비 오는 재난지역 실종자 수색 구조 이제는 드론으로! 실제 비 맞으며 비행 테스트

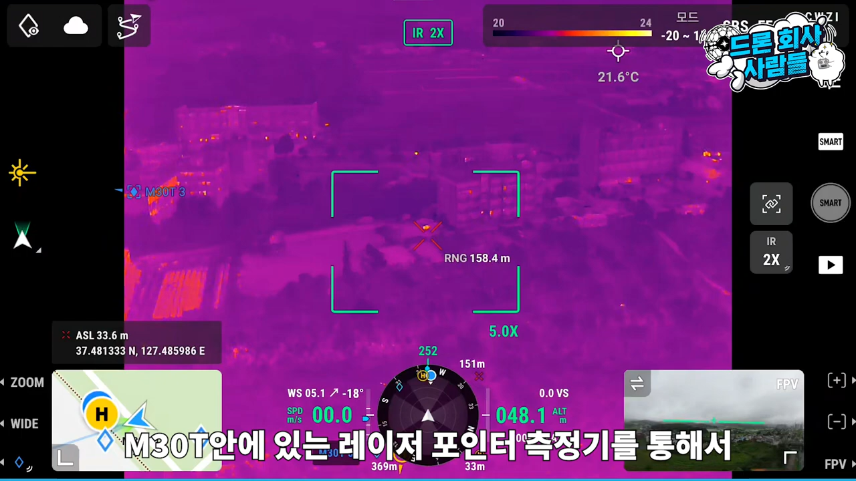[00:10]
On screen: spot 21.6°C
매트리스 30 안에 있는 레이저 포인터 측정기를 통해서 거리를 측정하실 수 있거든요 지형 좌표값도 이렇게 확인을 할 수 있는 것을 볼 수 있습니다 이 열아산 기능을 사용하게 된다면 이런 수색이나 구조에 굉장히 유용하게 사용될 것 같습니다
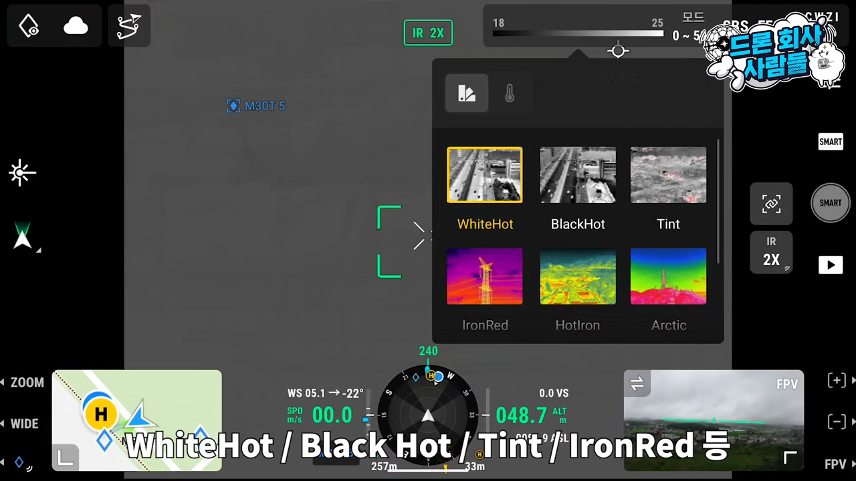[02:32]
그리고 블랙 핫 그리고 틴트 혹은 아이언레드 이런 식으로 색깔별로
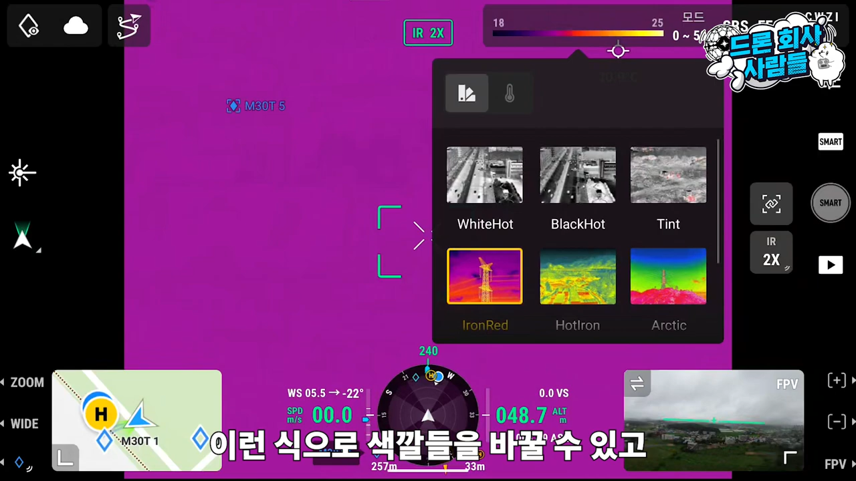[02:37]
바꿔놓으실 수 있고 지금 보시는 것처럼 이렇게 열화상으로 보게 되면
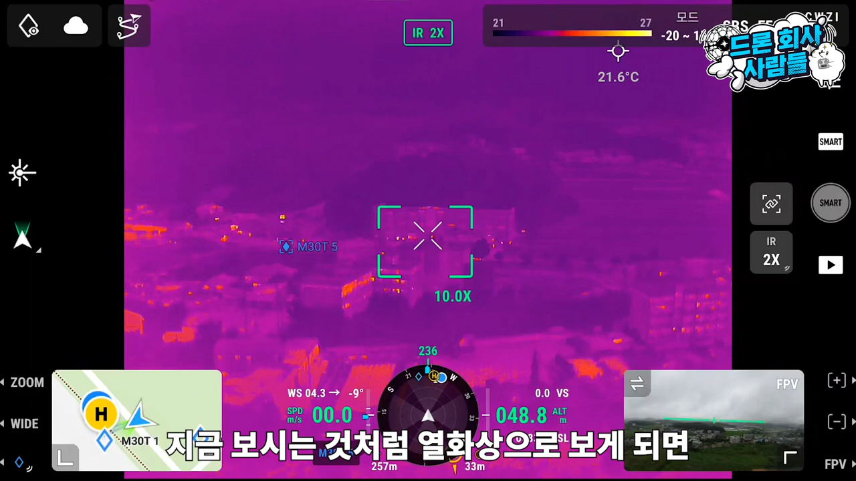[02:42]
On screen: spot 21.6°C
이렇게 차량이 움직이는 것들이 확연하게 다르게 보이시는 것을 확인하실 수 있습니다 매트리스 30 안에 있는 레이저 포인터 측정기를 통해서 거리를 측정하실 수 있거든요 그래서 실질적으로 몇 미터 떨어져 있는지 확인하실 수 있습니다 포인트에 대해서 지형 좌표값도 이렇게 확인을 할 수 있는 것을 볼 수 있습니다 이 열화상 기능을 사용하게 된다면 이런 수색이나 구조에 굉장히 유용하게 사용될 것 같습니다 지금 한번 복귀시켜보도록 하겠습니다